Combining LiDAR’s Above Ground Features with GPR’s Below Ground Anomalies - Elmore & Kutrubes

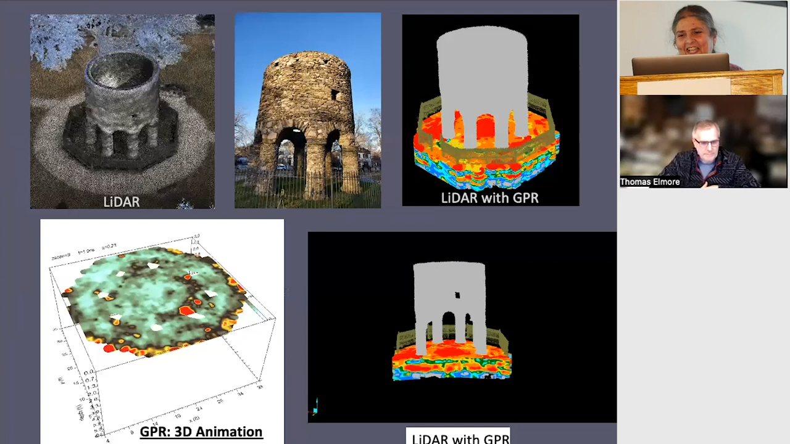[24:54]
So one more view of the different aspects of presenting it.
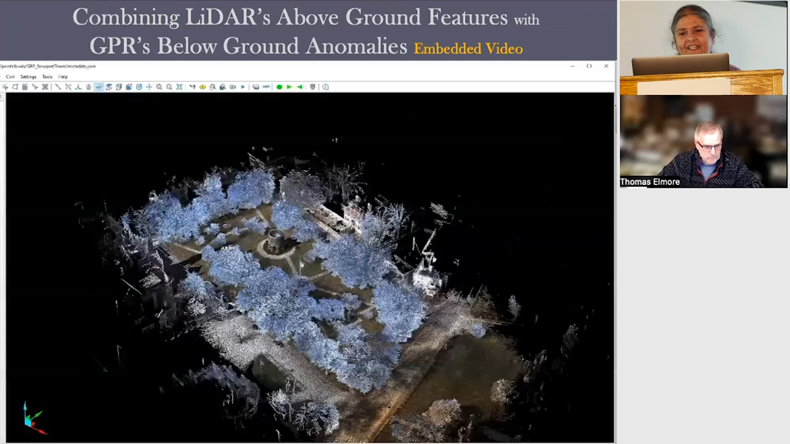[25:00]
And then this is an embedded video also.
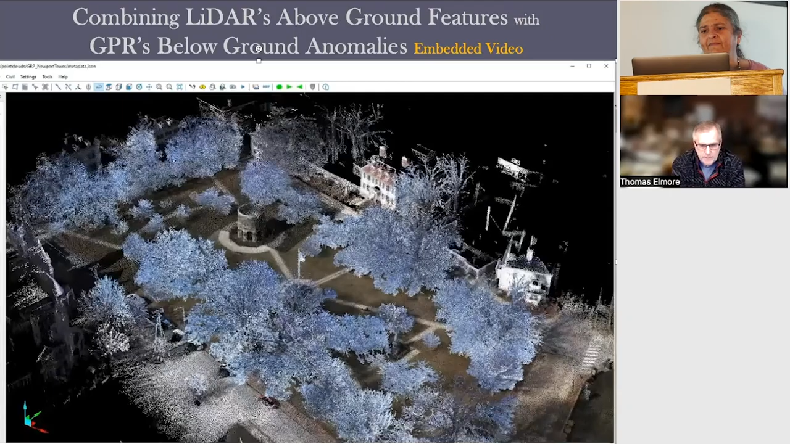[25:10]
So again, here is the LiDAR scan of the park, and it'll
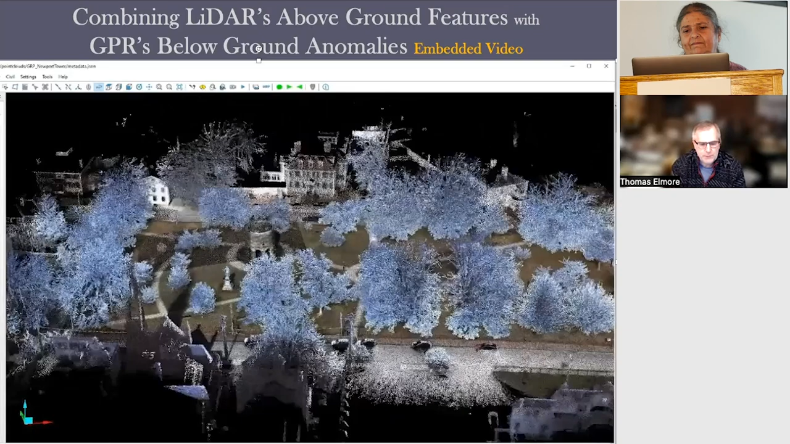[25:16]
transform to RGB color, which you see here, to color by class.
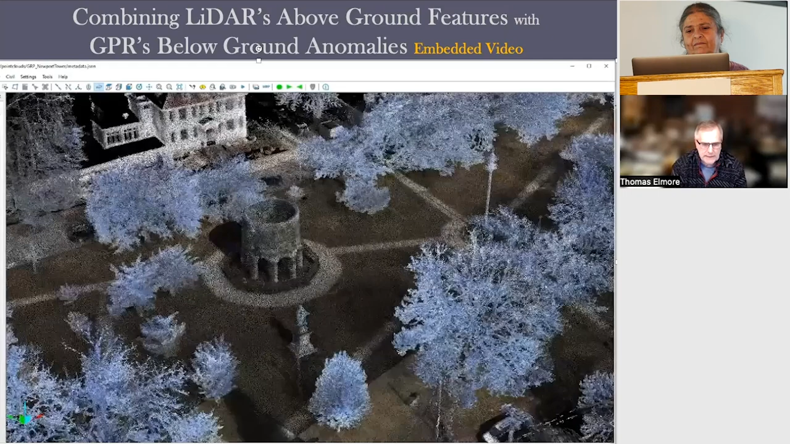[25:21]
I'll turn the classes off, on and off,
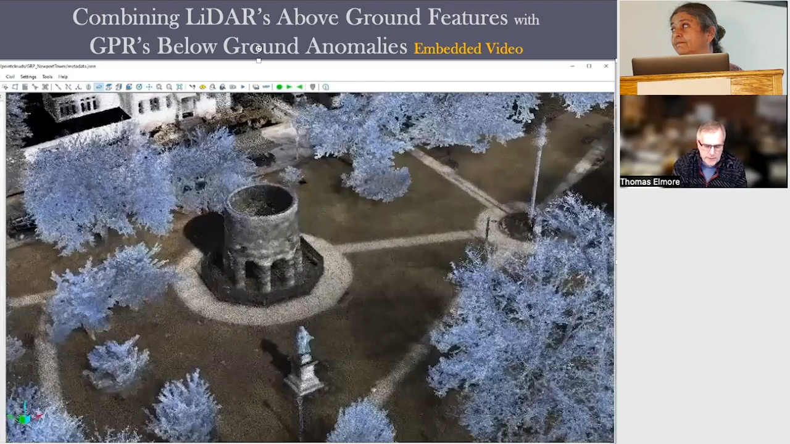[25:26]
and we'll end with a few seconds of the tower with the GPR underneath.
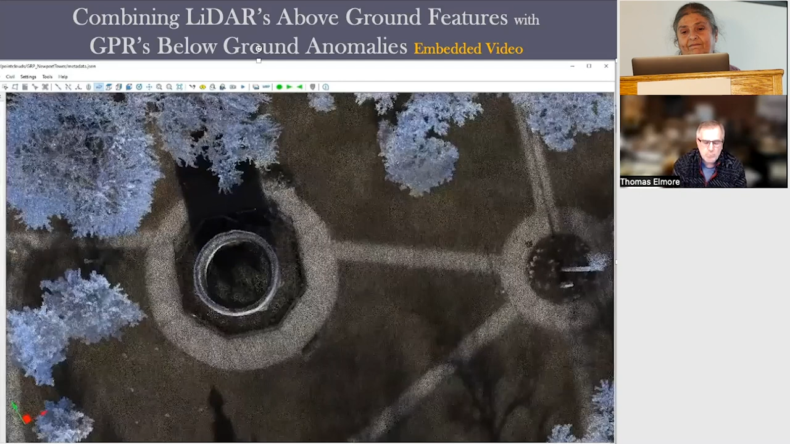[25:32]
And, you know, I included this for those of you who haven't seen my LiDAR and what the software can do,
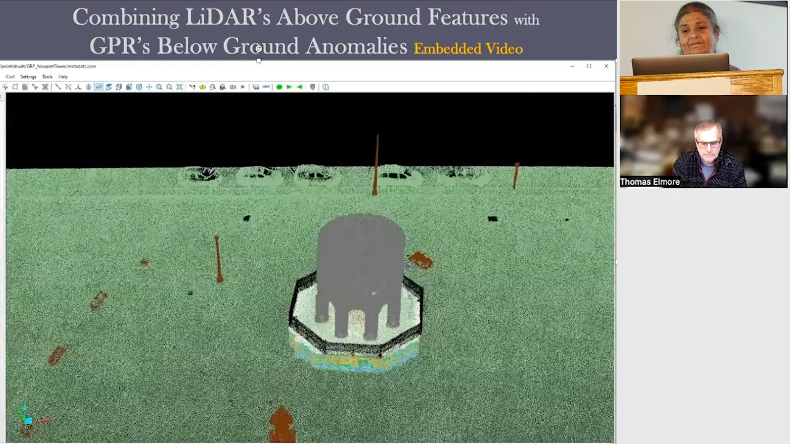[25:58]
With the software, I can isolate individual features and turn everything else off.
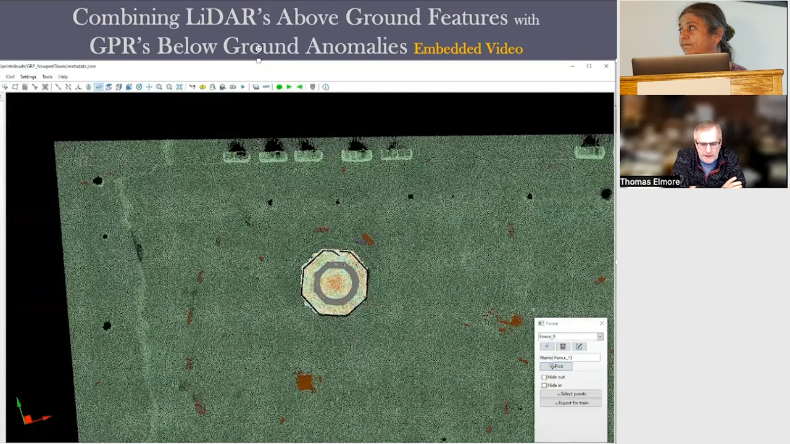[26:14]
And so what I'm doing now is isolating the tower.
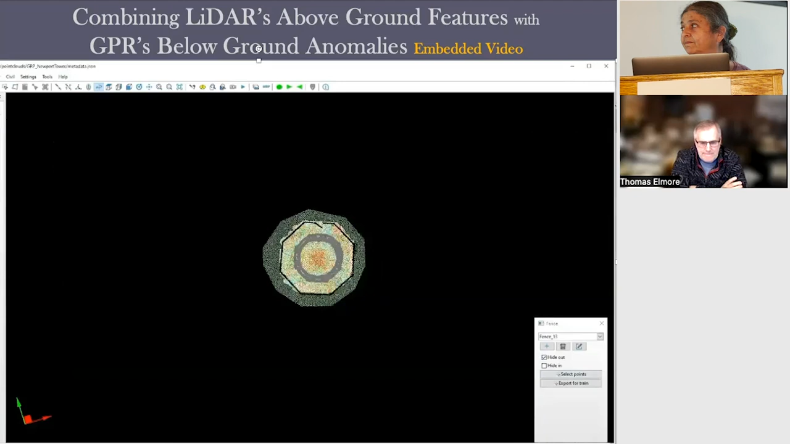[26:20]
That's the radar underneath it. Yeah.
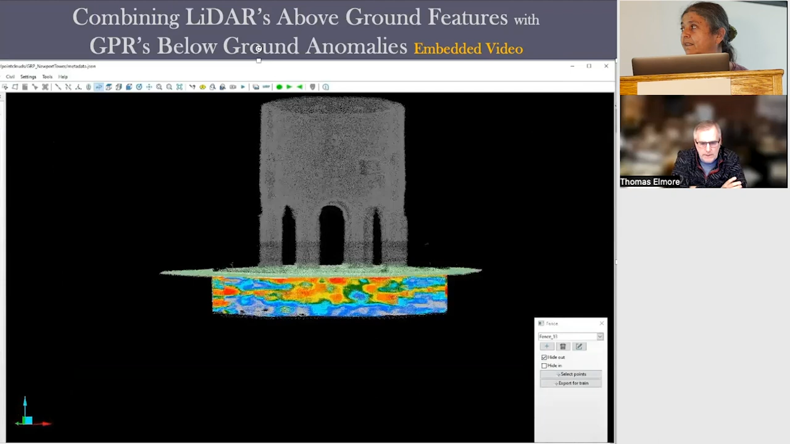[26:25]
That's that layer I was telling you about.
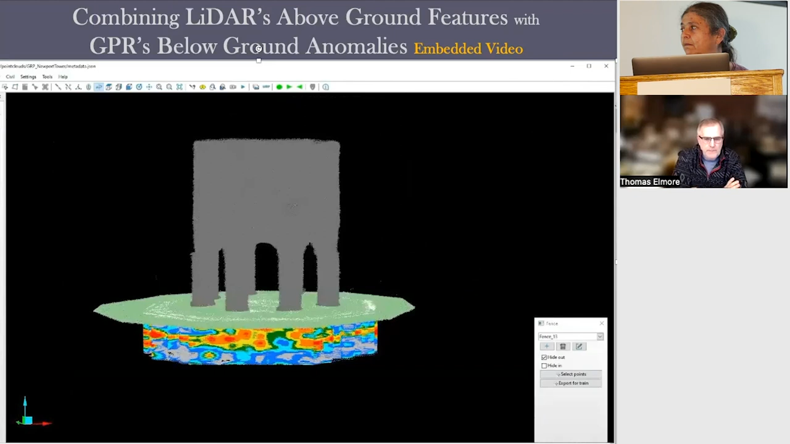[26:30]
So the fence was classified, turn that off. The ground in my LiDAR was classified, I turned that off. The ground in Doria's GPR work was classified,
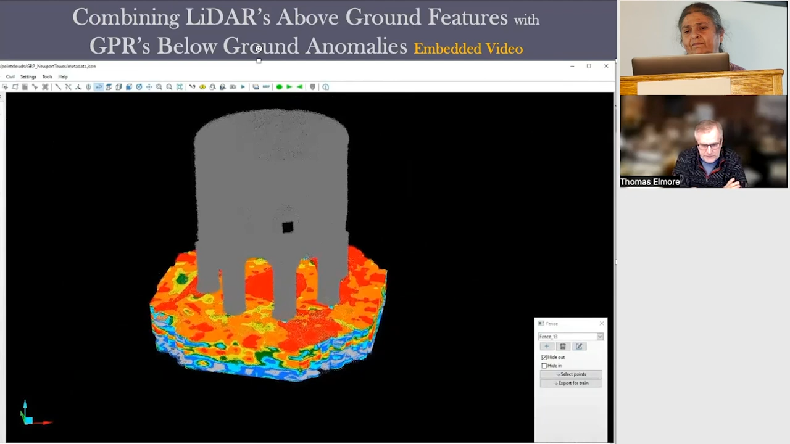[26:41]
I turned that off, and that array of colors is the ground penetrating radar data.
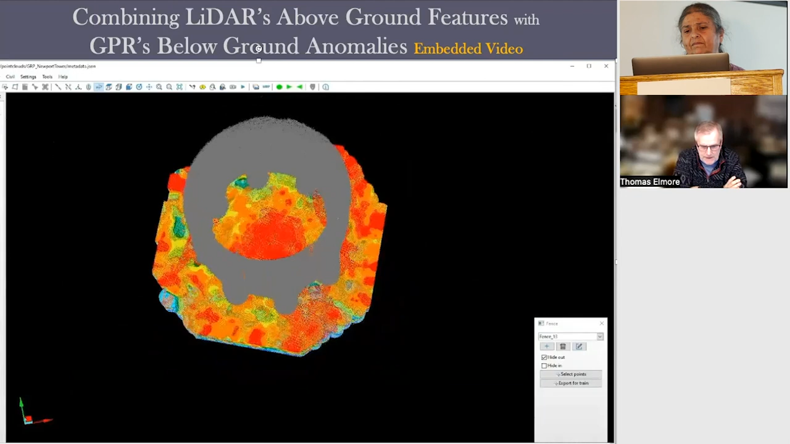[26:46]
And what you'll see here is I'm going to isolate even more of this and then turn off the Jell-O out of the fruit salad.
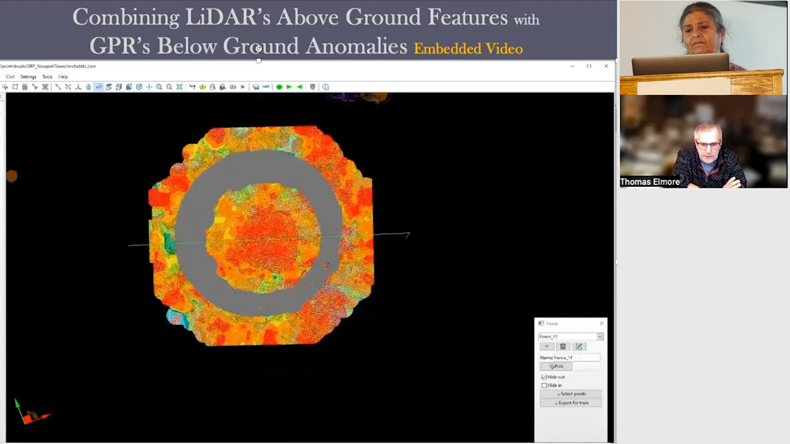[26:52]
And on February 6th of this year was the first time we were able to accomplish this goal. It took 3 years to figure it out.